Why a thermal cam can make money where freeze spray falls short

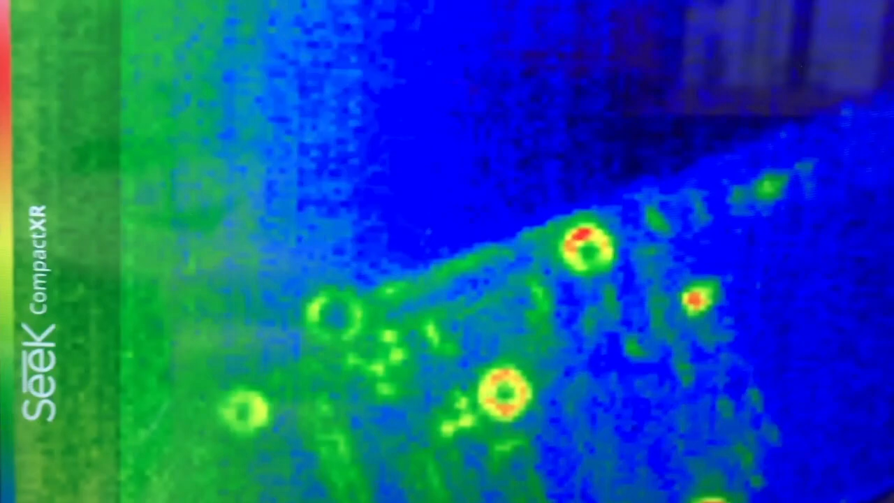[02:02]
three two one boom it lights up straight away this is a 44
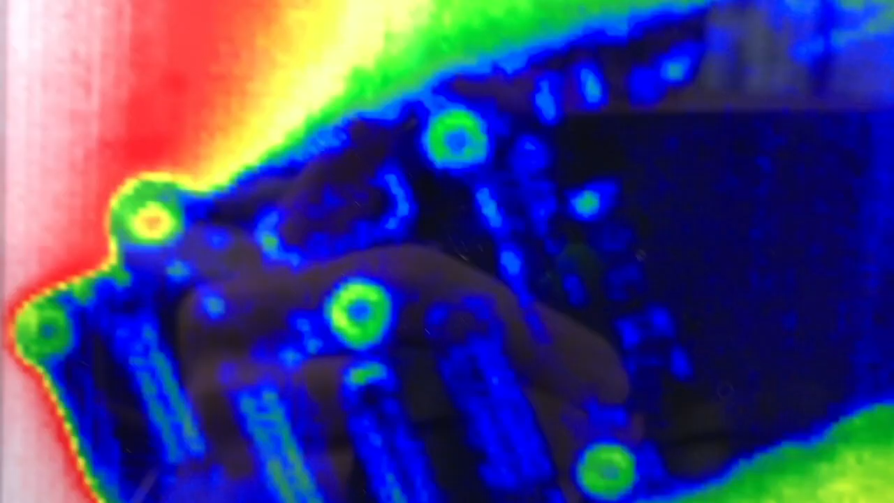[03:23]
if I switch it on boom lights up boom lights up